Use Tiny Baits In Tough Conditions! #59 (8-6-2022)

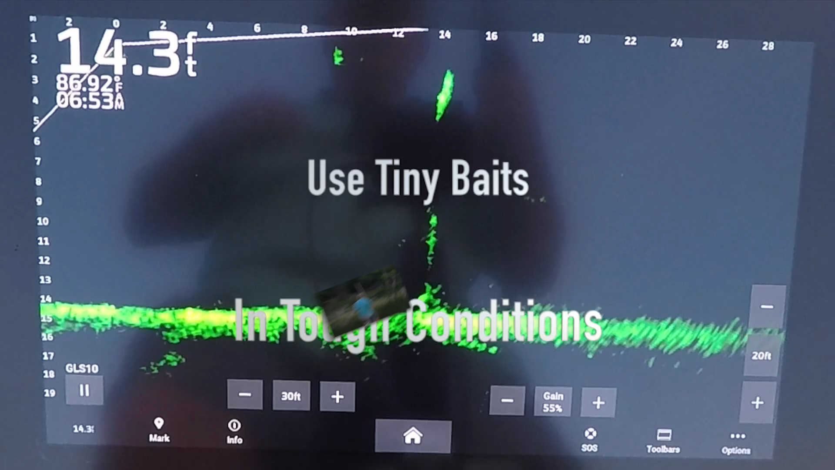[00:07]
On screen: depth 14.3 ft
One down at the bottom of that one too. Is that another drum?
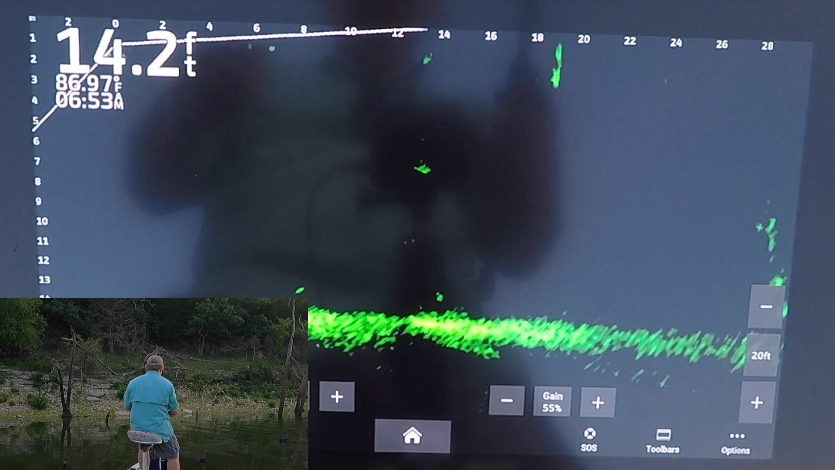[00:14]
On screen: depth 14.2 ft
There he goes, he got it.
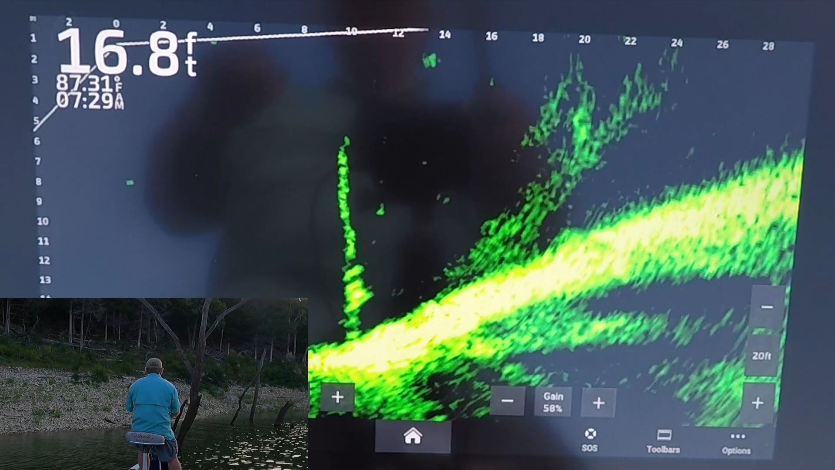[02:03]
On screen: depth 16.8 ft
There he is. That's a keeper.
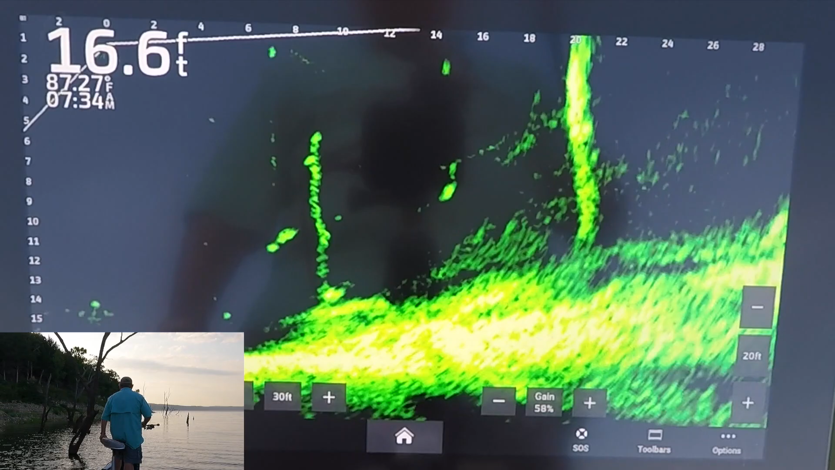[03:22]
On screen: depth 16.6 ft
Yeah. He's not gonna bite it. The better one down there on the bottom. I'm gonna leave this one alone. Go down there.
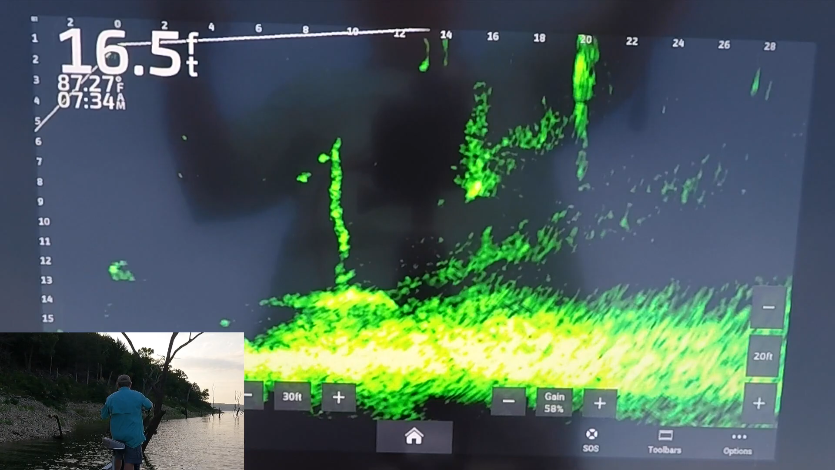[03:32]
On screen: depth 16.5 ft, water 87.27°F
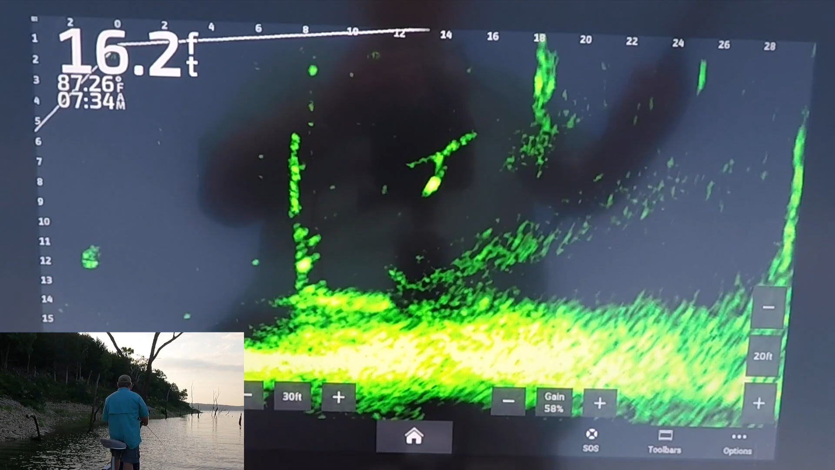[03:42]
On screen: depth 16.2 ft, water 87.26°F
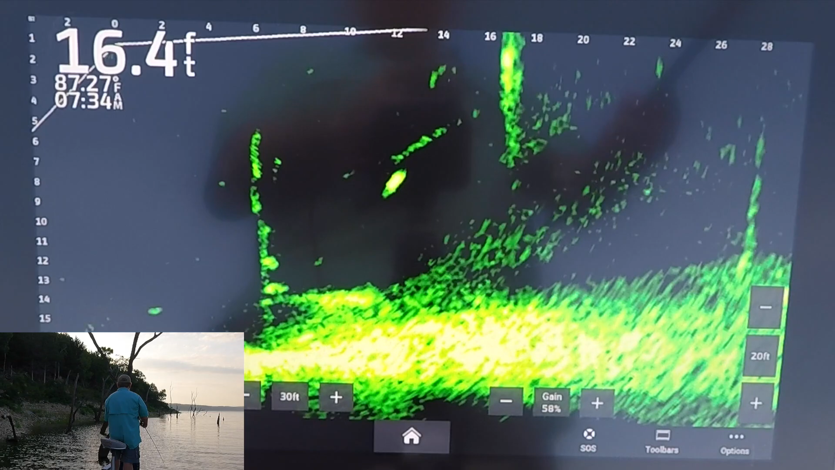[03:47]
On screen: depth 16.4 ft
See that one right there? That's one I wanted. Yep.
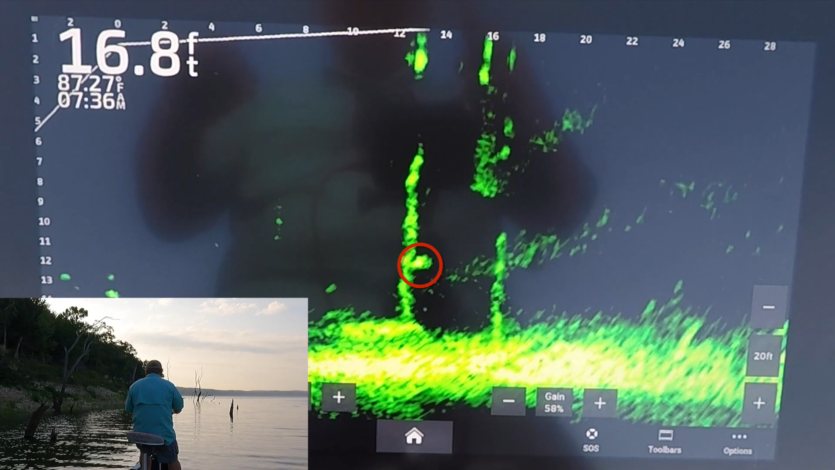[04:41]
On screen: depth 16.8 ft
There's my jig. I'm losing the fish. What's the deal here?
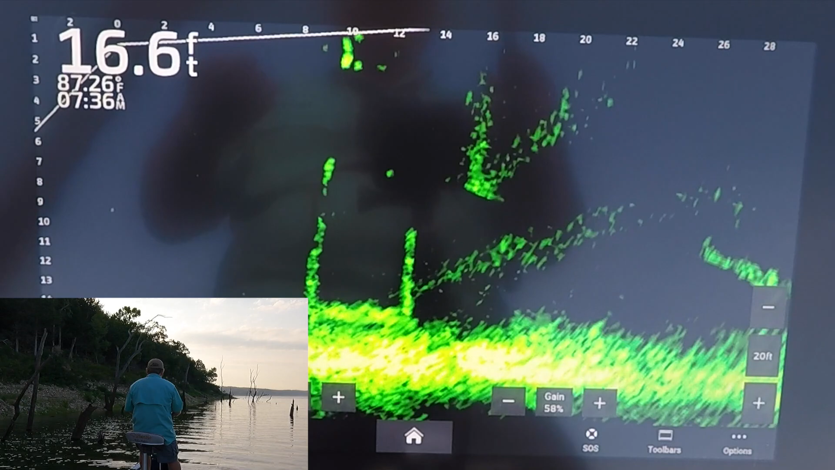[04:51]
On screen: depth 16.6 ft
Lost it. Must be behind. There it is.
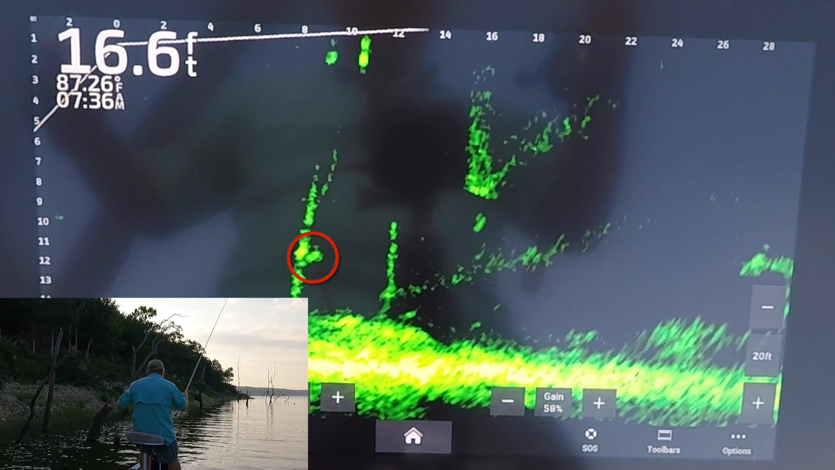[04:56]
On screen: depth 16.6 ft, water 87.26°F
I think it was behind a terrible time getting on this fish. Not doing very well. Come on. Come on. Come on.
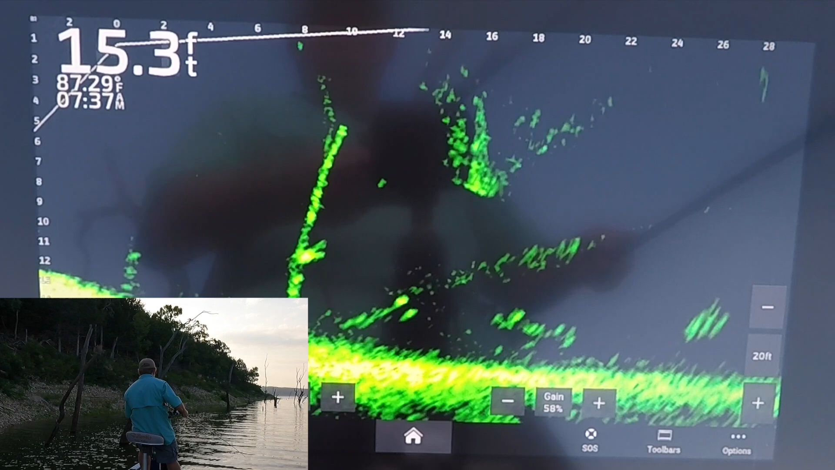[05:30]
On screen: depth 15.3 ft
Come on. You want me to scratch your back? Is that what you're wanting? I'll do that for you.
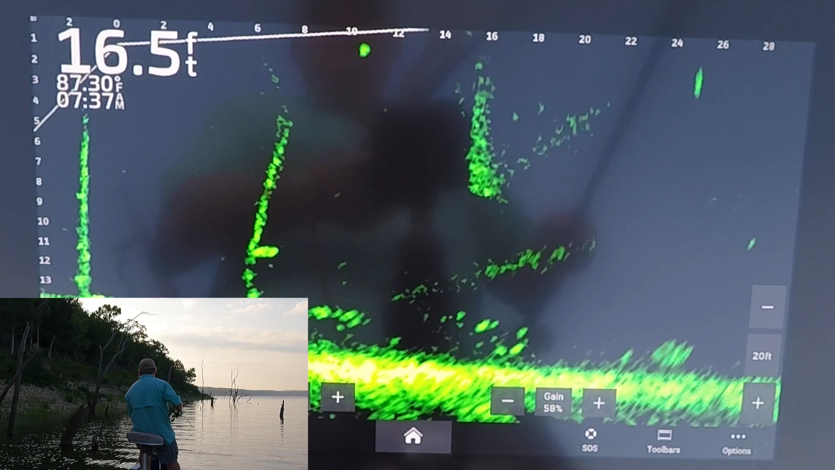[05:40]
On screen: depth 16.5 ft, water 87.30°F
I'm just that kind of guy. I'm gonna get right on top of her. Here's the whirl. Mess that one up. Come on, wind, blow me back.
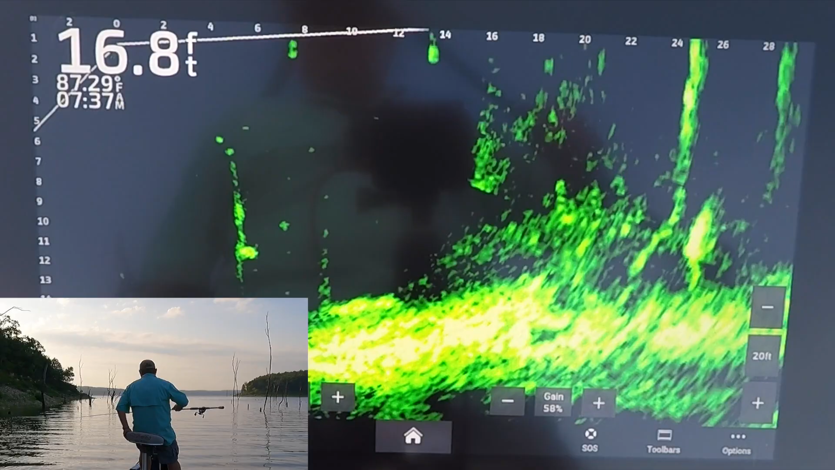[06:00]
On screen: depth 16.8 ft
Come on, wind, blow me back. Come on, fish, I'm there, I know. Don't see my jig, but I know I'm there. Oh. I'm gonna catch that fish.
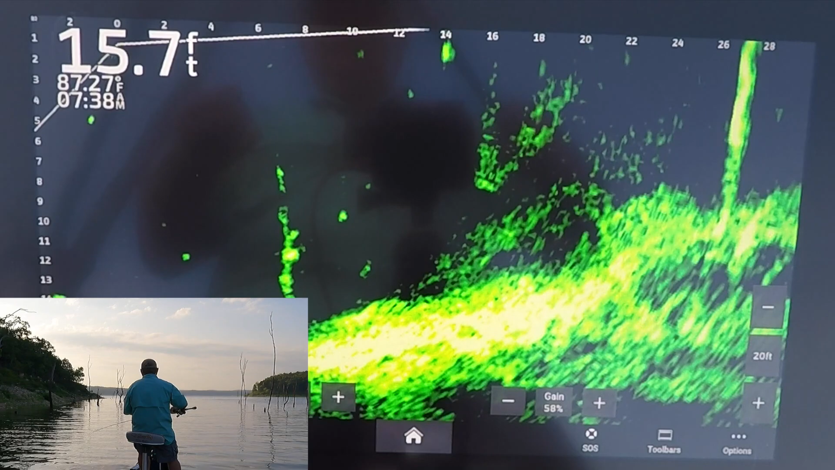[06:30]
On screen: depth 15.7 ft
Come on. Come on, I can't get on you any better than that. There you go.
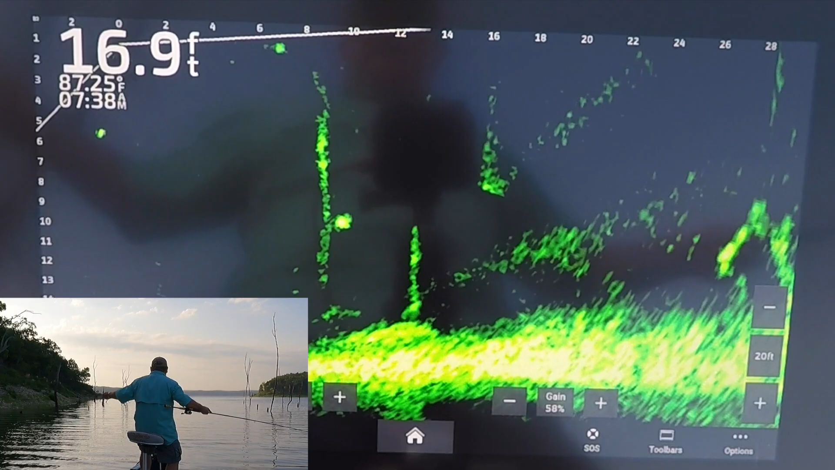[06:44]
On screen: depth 16.9 ft
Oh gosh dang it, I got him coming and then I blew it. Got him take off.
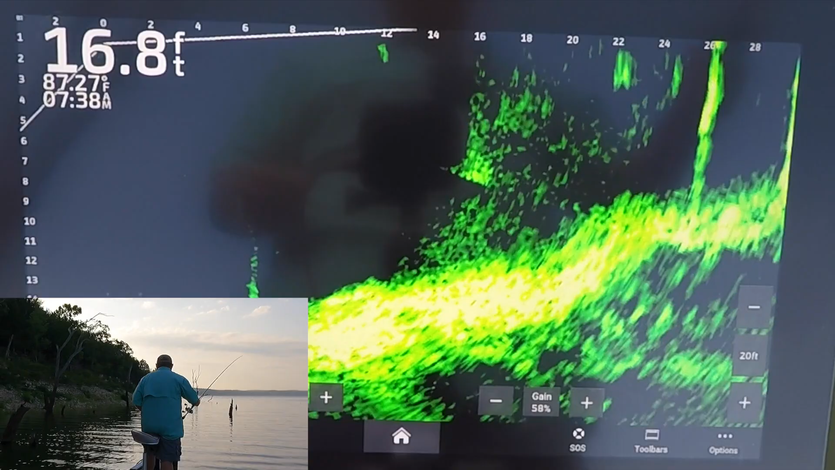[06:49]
On screen: depth 16.8 ft
Yeah, you better run. I'm coming for you.